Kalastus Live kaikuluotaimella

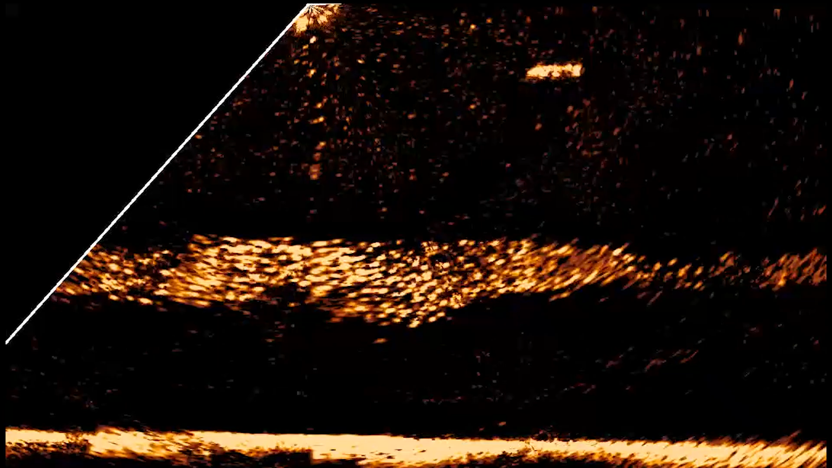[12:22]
Ja silloin se kuva on täysin reaaliaikaista kuvaa verrattuna esimerkiksi Hummingbirdin Mega 360, joka on kuitenkin viistokaikuluotaimen kuvaa 360 asteesta, mutta se on aina historiaa. Niin nyt me pystytään perspektiivissä melkein samankokoiseen alueeseen, mutta tosiaankin pystytään näkemään sen reaaliaikaisesti.
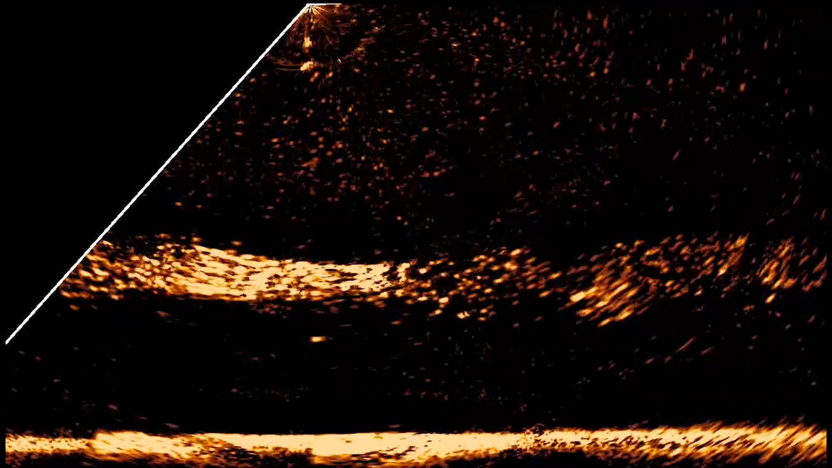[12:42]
LORAS Active Target 2 pystyy tähän näin, jos siihen laittaa LORAS HDS Pro-näytön, koska siinä on se synkkausominaisuus, jolloin pystytään laittamaan kaksi anturia samaan kuvaan. Jos me laitetaan HDS Liveen, niin me pystytään edelleenkin laittamaan siihen vaikka kaksi kuvaa samalle näytölle tai LiTF:ssään,
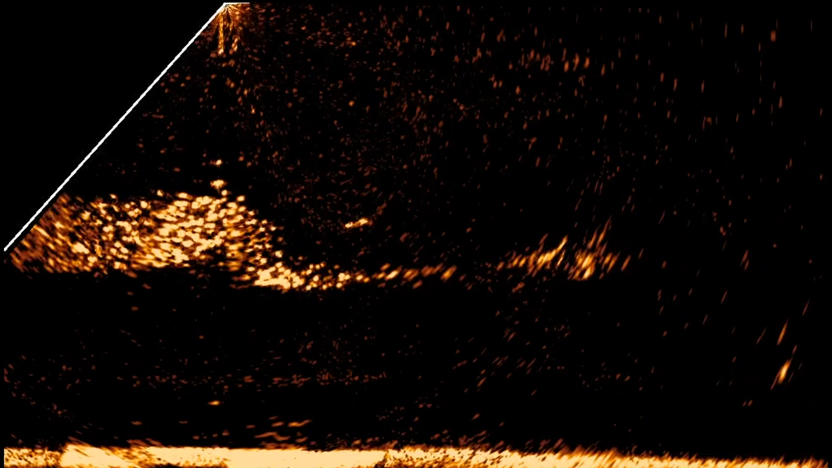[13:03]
mutta se muuttuu sillä tavalla, että siinä on niin sanotusti kaksi erillistä ikkunaa. Ne ei enää toimi samalla tavalla kuin HDS Prossa, eli että menisi täysin saumattomasti yhteen. Mä itse käytän paljon kahta live-anturia, jolloin toinen voi olla LVS62, esimerkiksi long range-anturi eteenpäin, ja samassa näytössä voi olla LVS34, joka on sitten lähipelianturi. Tai että mulla on toinen anturi käännetty perspektiivinäkymää ja toinen näyttää eteenpäin.
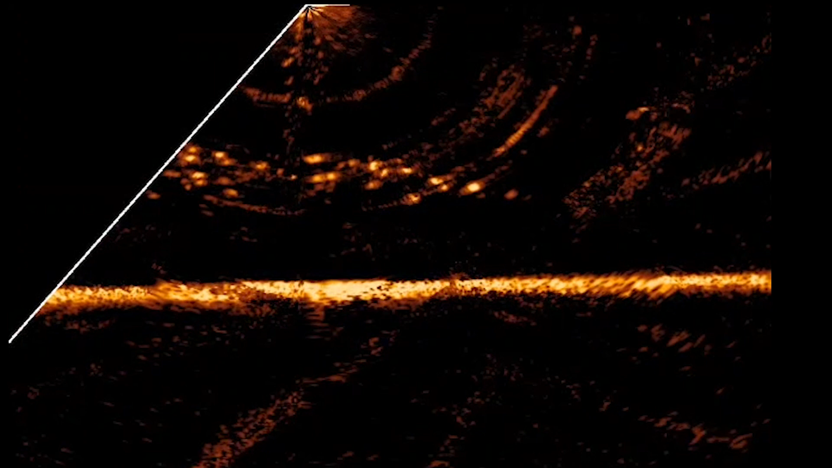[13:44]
Carminin liveskopessa siihen tulee jonkun verran häiriötä, koska ne itse pulssit kulkee eri tahtiin. Mutta LORAS Active Target 2 sitä häiriötä ei enää tule, koska nyt Active Target 2 pystytään synkata HDS Pro-näytössä yhteen, jolloin se pinnisynkkauksen ansiosta ne pulssit menee samaan tahtiin.
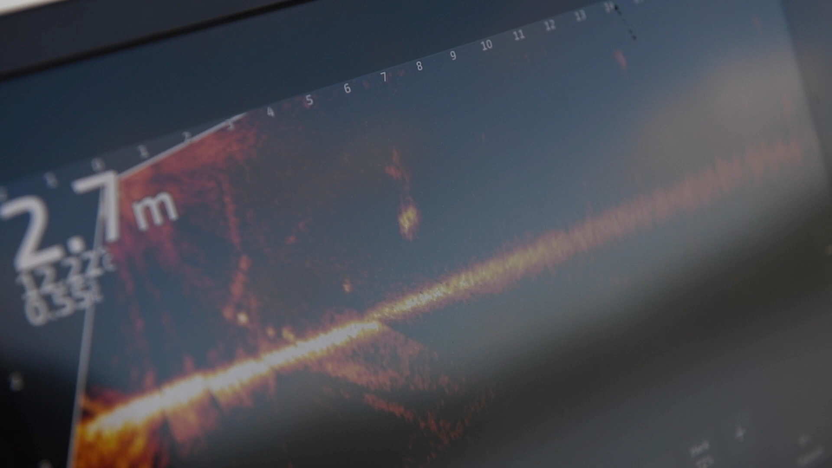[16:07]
On screen: depth 2.7 m
Live-luotaimien yksi parhaimmista puolista on myös se, että me nähdään miten se kala reagoi meihin tai meidän vieheisiin.
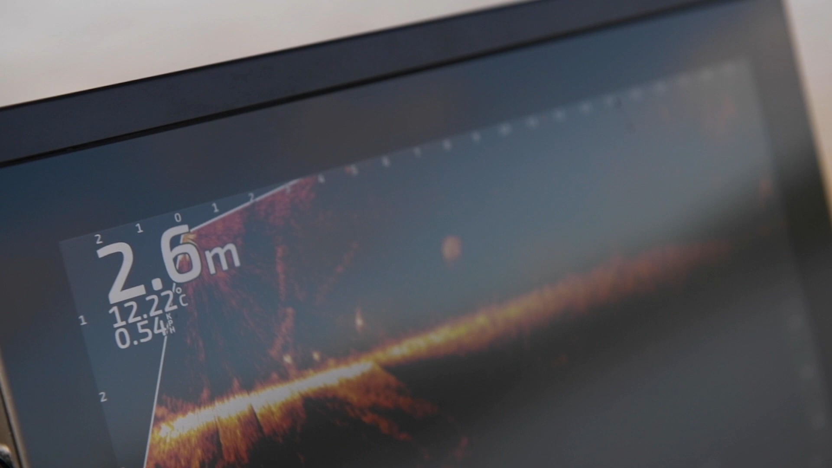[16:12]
On screen: depth 2.6 m
Yksinkertaisesti se, että kuinka arkoja kalat on,
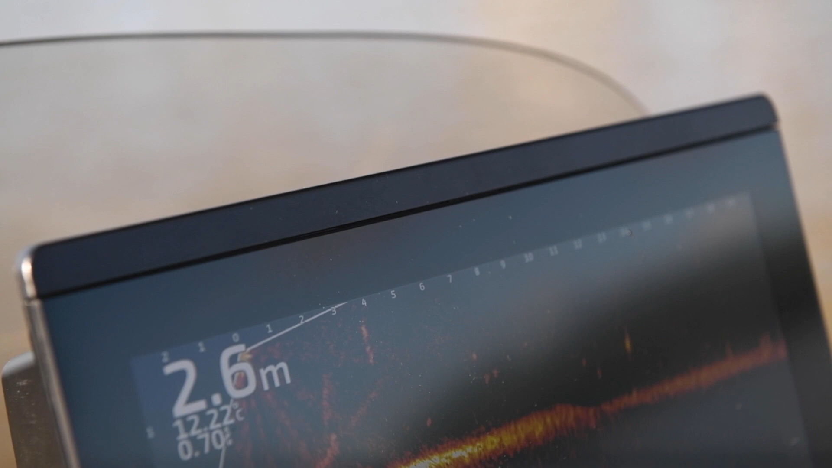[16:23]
On screen: depth 2.6 m
Niin se on jo sellainen asia, mikä on useastikin niin kuin silmiä avaava kokemus.
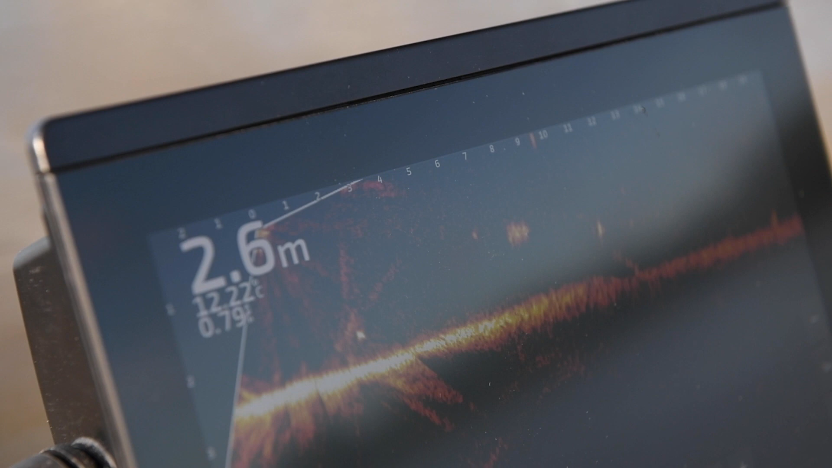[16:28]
On screen: depth 2.6 m
Toinen asia on sitten totta kai se,
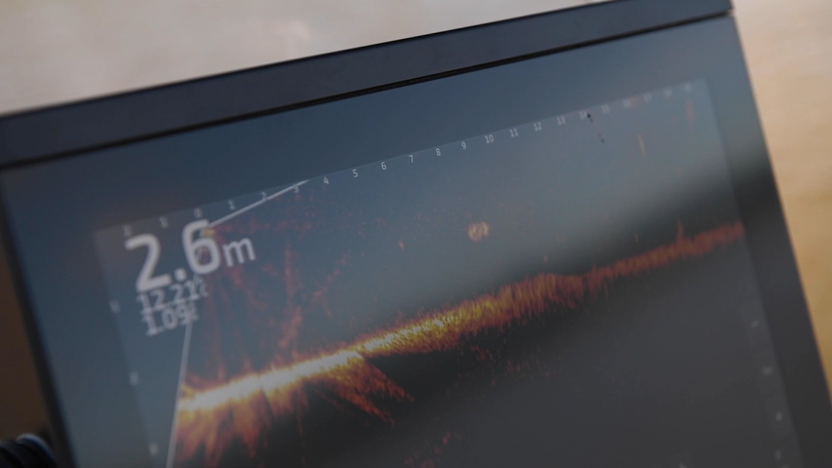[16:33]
On screen: depth 2.6 m
että kun me heitetään vaikka 20 metrin päässä olevalle kuhalle, hauelle tai ahvenelle, niin miten se reagoi siihen meidän vieheeseen? Onko se viehen tarjonta vääränlainen,
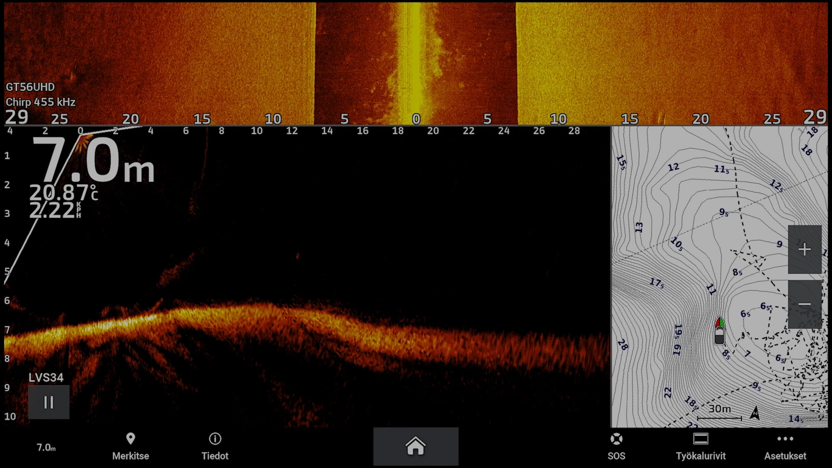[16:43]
On screen: depth 7.0 m, water 20.87°C
eli päästetäänkö nyt tässä tapauksessa esimerkiksi se viehe liian lähelle sitä kalaa, mikä säikäyttää sen, tai osataanko me pitää se viehe mahdollisimman etäällä korkealla siitä kalasta, että me saadaan sille kalalle se iskurefleksi, tai onko se viehen koko liian pieni, liian suuri, mikä se aiheuttaa sille kalan reaktio, tai vaikka yksinkertaisesti väri. Näitä asioita me ei tiedetty ennen live-luotaimia. Me käytännössä aina kokeiltiin se, että mitä tapahtuu.
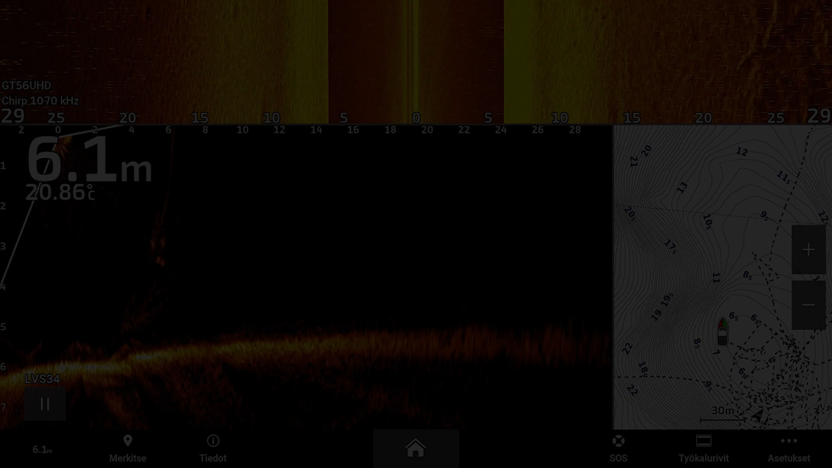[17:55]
On screen: depth 6.1 m, water 20.86°C
Nämä kerää erittäin hyvin kalaa, ihan kaiken kokoista kalaa, niin perinteistä ahven kokoa ja isompia ahvenia kuin kuhia ja isoja kuhia tai haukia. Ne tulee sinne syönnökselle, eli kaikkien kuoreiden, muikkujen, salakoiden perässä. Ja nämä syvät, kovat rinteet on erittäin hyviä kalapaikkoja. Tässä on myös hyvin perinteinen näkymä siitä, että miltä mä haluan sen oman kaikunäkymän olevan. Eli kun puhutaan 12-tuumoisesta näytöstä, niin se jakaantuu erittäin hyvin just näin, että ylhäällä on esimerkiksi viistokaikuluotain ja siihen rakentuu alapuolelle liveanturin kuva ja sekä kartta.